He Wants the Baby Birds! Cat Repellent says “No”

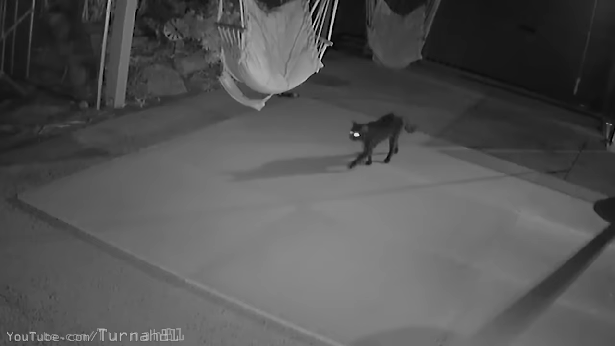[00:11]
The neighbour's cats have invaded my backyard, intruding almost nightly.
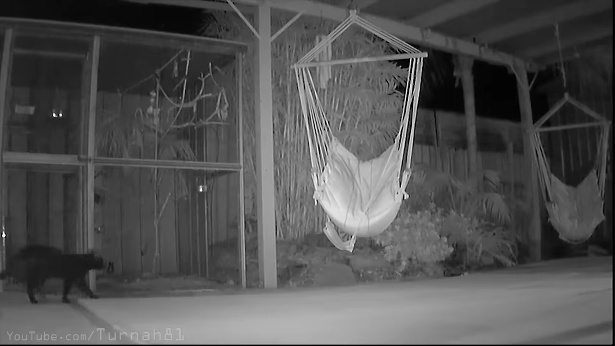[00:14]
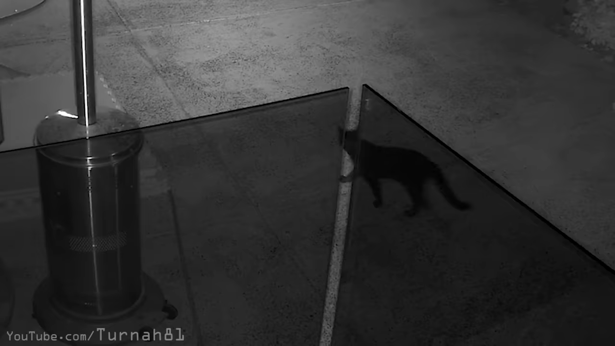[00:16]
Their own ongoing turf war sees them competing to see who can leave the most wee stench on everything,
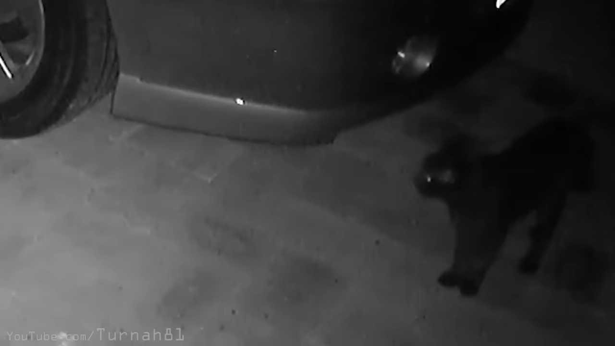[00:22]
which is all in an effort to become the cat king
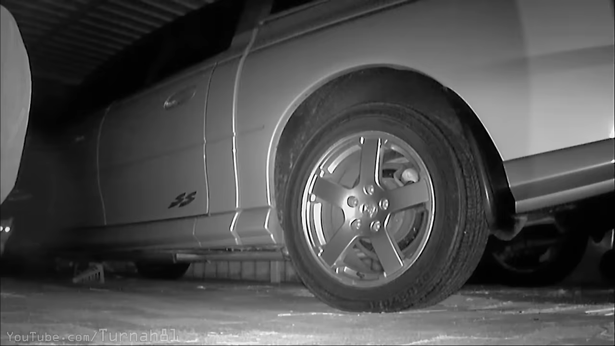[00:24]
and lay claim to uninterrupted feeding on native birds that live in my backyard.
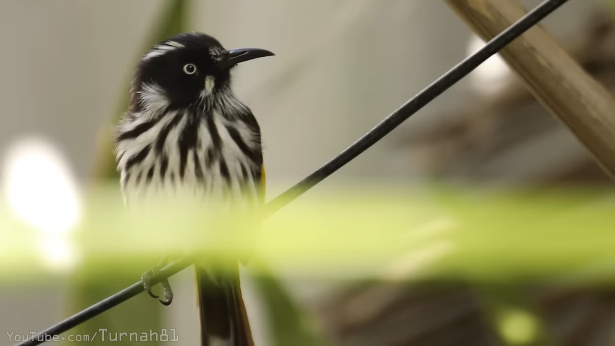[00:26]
This has always been a problem,
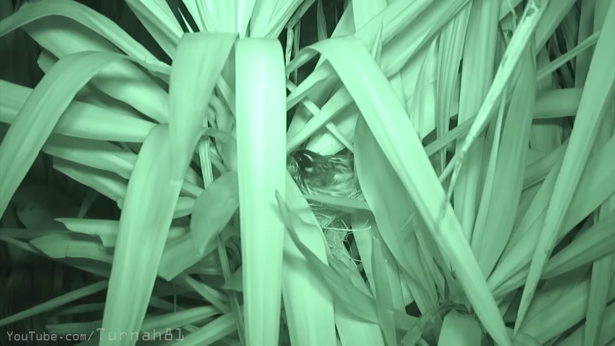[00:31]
but now I'm particularly concerned as a family of New Holland honey eaters have set up camp way too close to the cat thoroughfare.
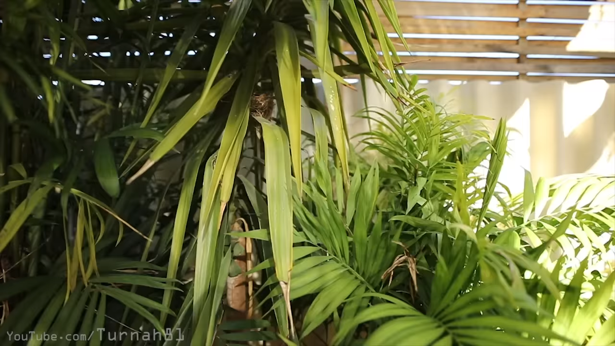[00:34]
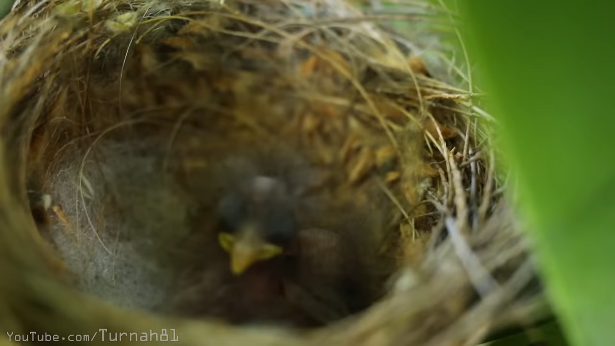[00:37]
In an effort to repel these stealthy
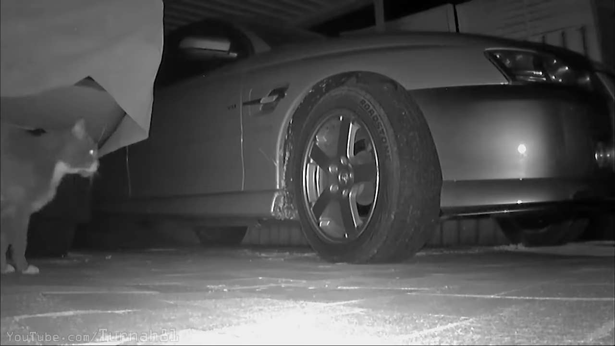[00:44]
beasts of the night from urine spraying everywhere and eating the baby birds,
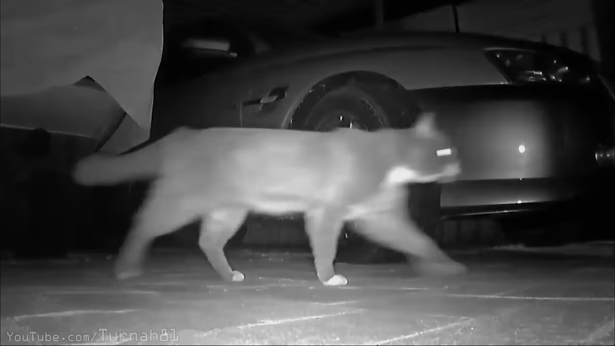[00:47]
whom I've named Drogsy and Razza, I went about building a machine that would stop them,
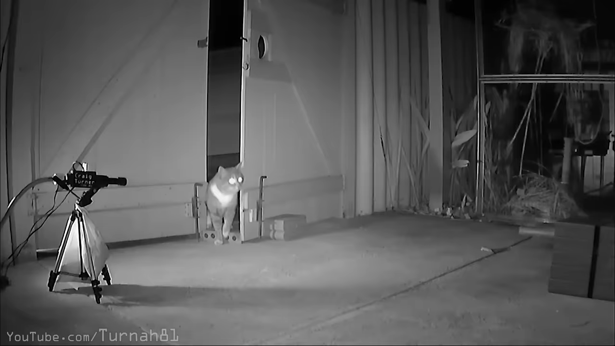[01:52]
We had Glowbib drop in for the first time,
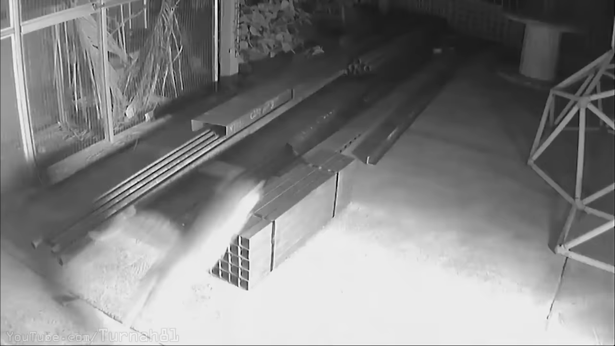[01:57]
We also had old mate Tabby Toilet Rug drop in for the second time since the birds have hatched,
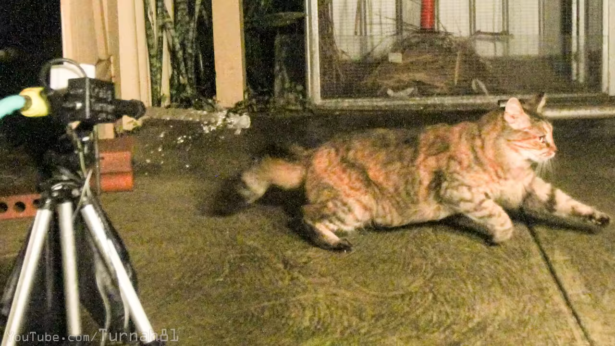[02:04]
but he managed to slip past the repellent.
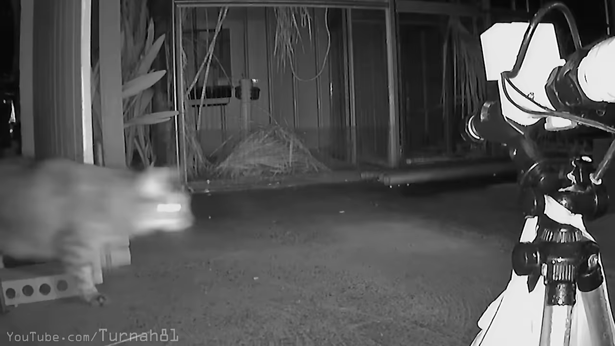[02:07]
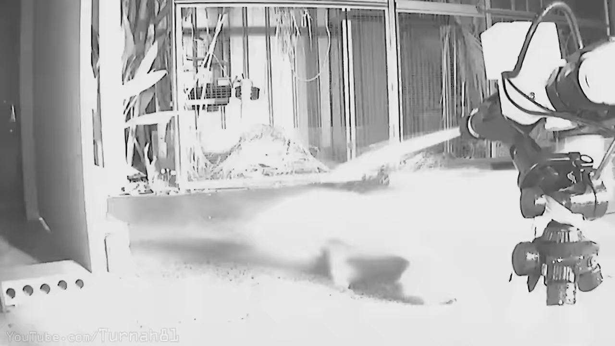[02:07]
Then the fresh-faced turtle cat, who came to munch on some birds, however copped a significant drenching.
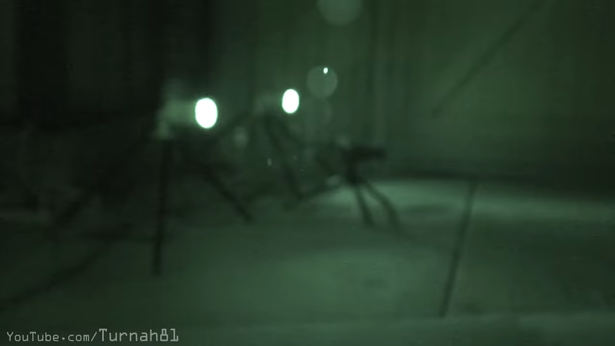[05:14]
Mum and Dad have hit the casino, and the birds are sleeping on their own for the first time while still in the nest.
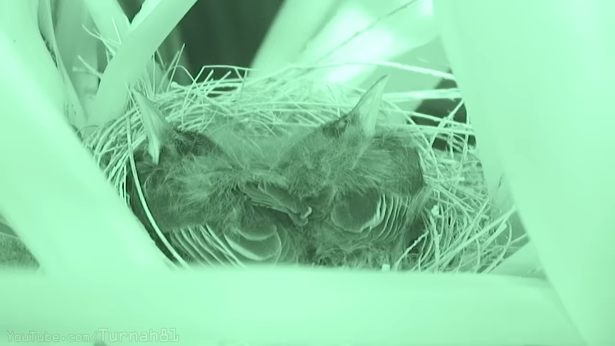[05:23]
Beaks out. A mosquito wanders by. Here's a fun fact about mosquitoes. They're d***heads.
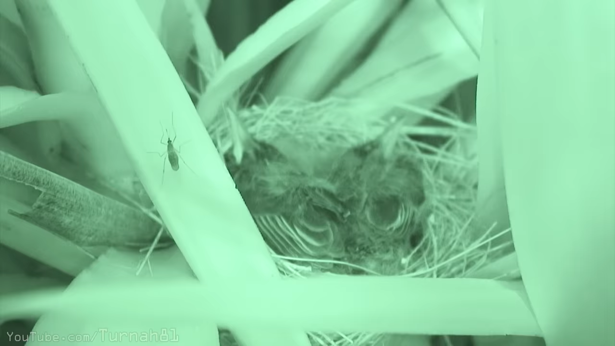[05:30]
If it wasn't for the birds in the nest, I would have seriously punched that guy right in the proboscis.
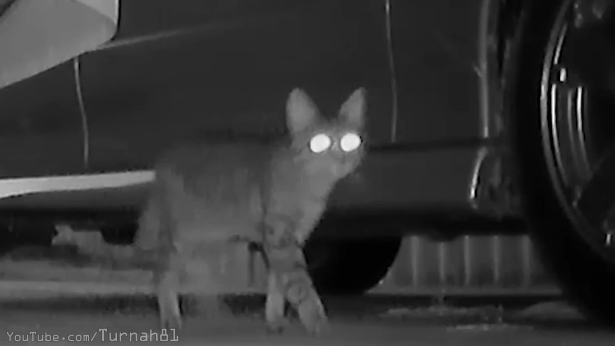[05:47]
It's like there's two satellite dishes stapled to his head. He does look quite young though.
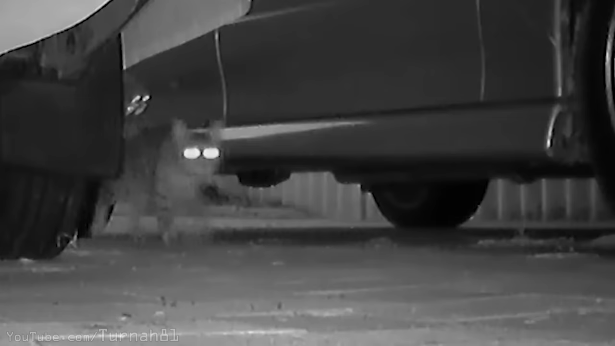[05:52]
Maybe his owners acquired him as an upgrade because their other cats kept coming home wet all the time.
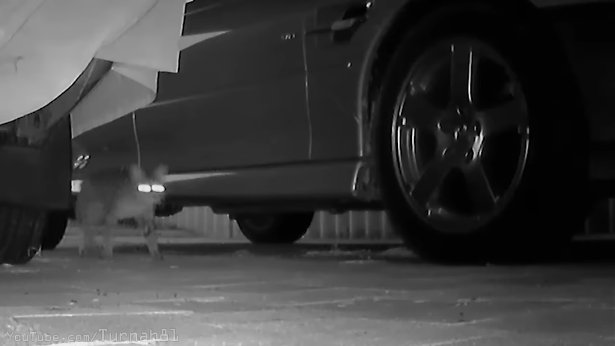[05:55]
They've got no collar on him, but they have him out and about, so we can probably assume he's not sterilised, vaccinated, or microchipped either. Bright future ahead for All Ears. It also looks like another cat that seems pretty confident where he's going, like it's not his first time.